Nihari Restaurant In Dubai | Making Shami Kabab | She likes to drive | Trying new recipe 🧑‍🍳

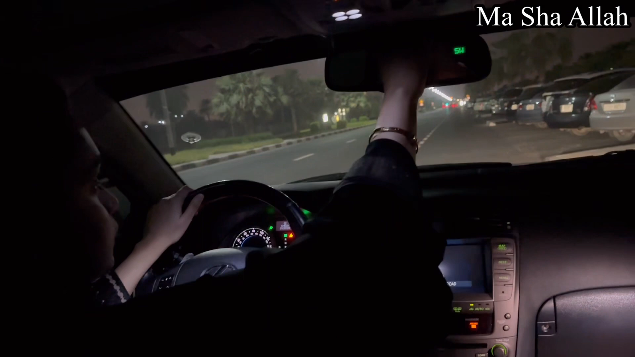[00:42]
کا کہنا مانا ہے تو اب آپ میرا کہنا مانا ہے ڈرائیونگ میں کروں گی اچھا تو ہم نہ کافی دیر سے باہر ہی ایسے گھوم رہے تھے تو میں نے کہا کہ اب میری ٹرنیں ڈرائیف کرنی کی پاپا آپ ریسٹ کریں اور